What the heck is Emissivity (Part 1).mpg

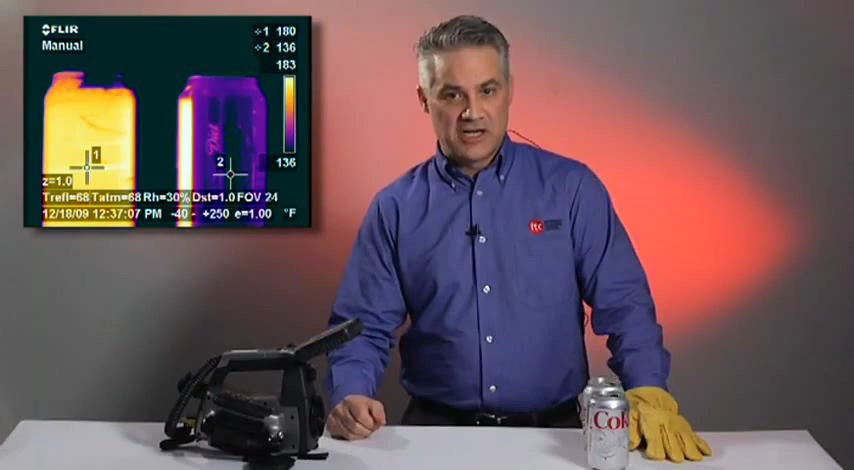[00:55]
On screen: scale top 183°F, scale bottom 136°F
The one on the left appears to be much hotter than the other. In fact, the two cans are both filled with very hot water. The reason they seem to be at such different temperatures is because the one on the left has been wrapped in invisible scotch tape,
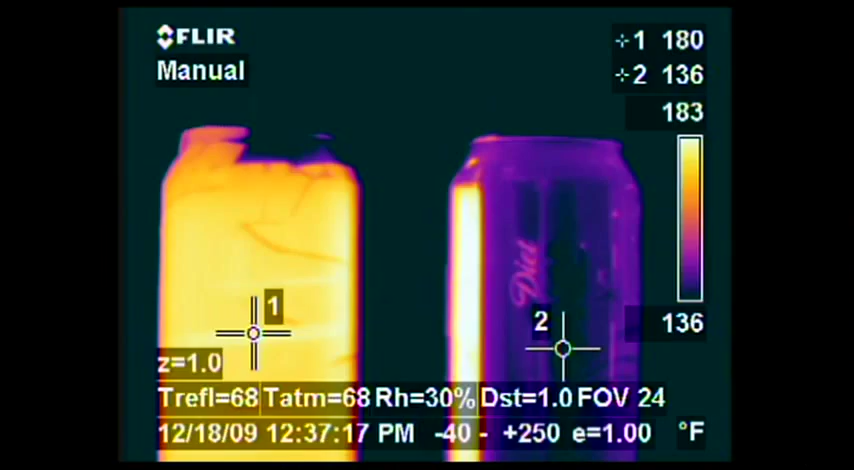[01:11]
which happens to have much better emissivity than aluminum. When I turn the other can around, you can see that the scotch tape applied to the other side
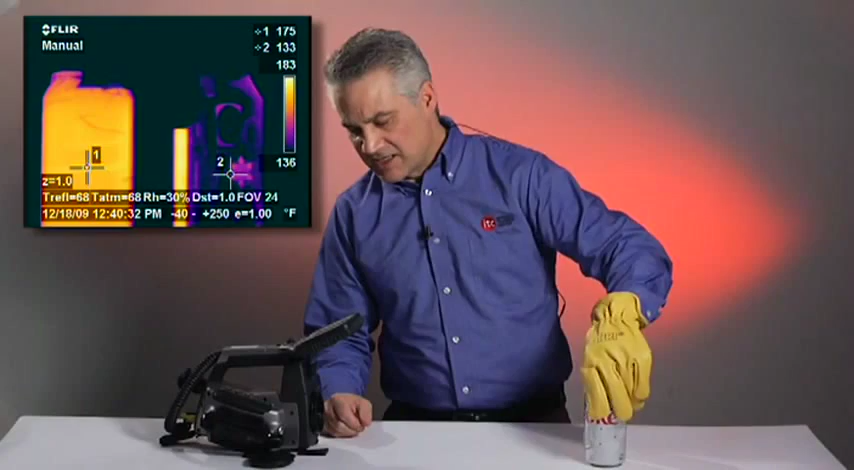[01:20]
On screen: scale top 183°F, scale bottom 136°F
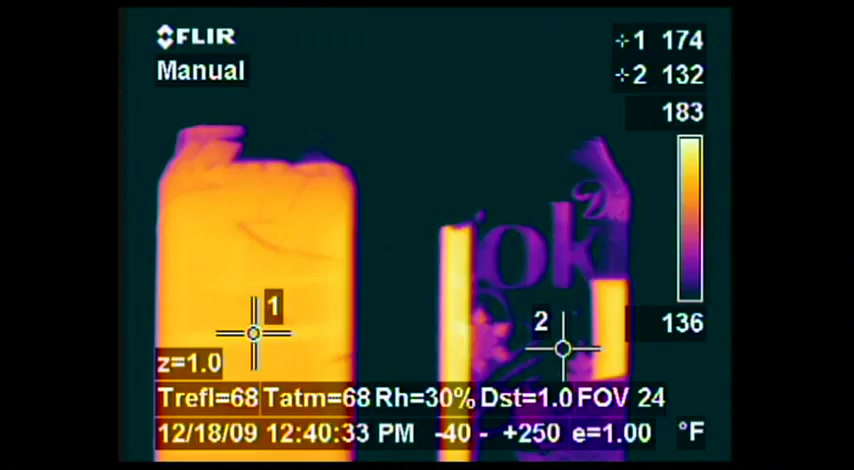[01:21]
On screen: scale top 183°F, scale bottom 136°F
yields a similar temperature to the other can.
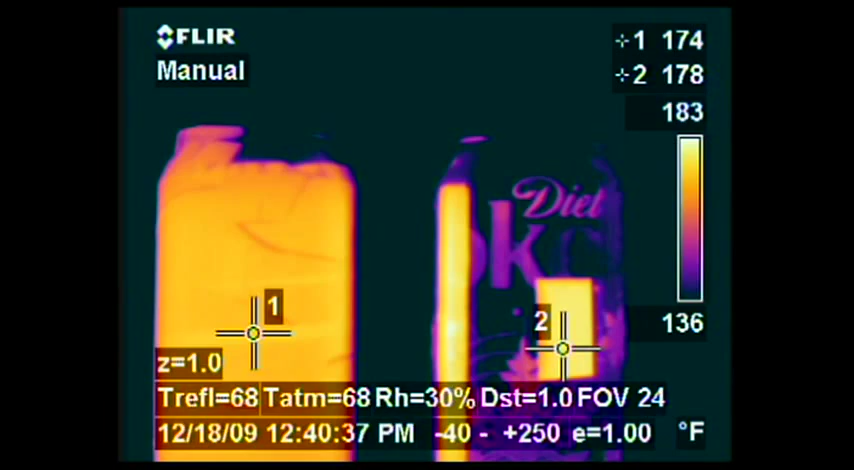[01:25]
On screen: scale top 183°F, scale bottom 136°F
The implications of this phenomenon are very important for an electrical engineer, say,
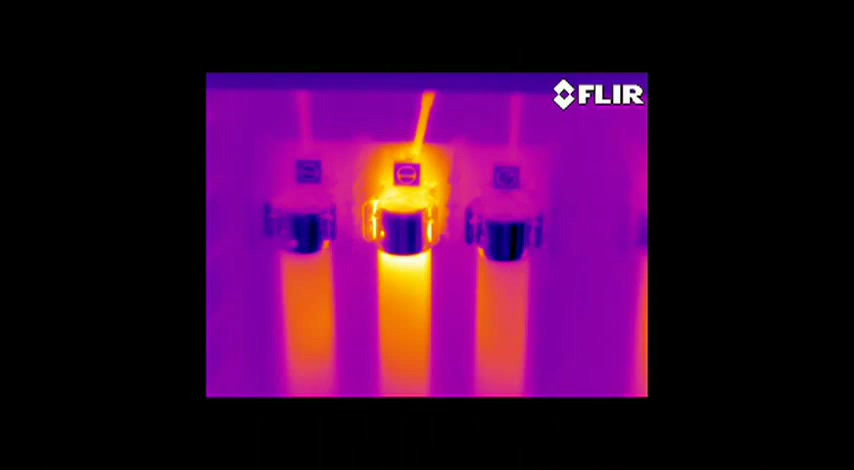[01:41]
Focusing on a shiny brass end cap on a fuse, for instance, might yield a much lower than actual temperature by measuring a reflection rather than the actual temperature of the fuse.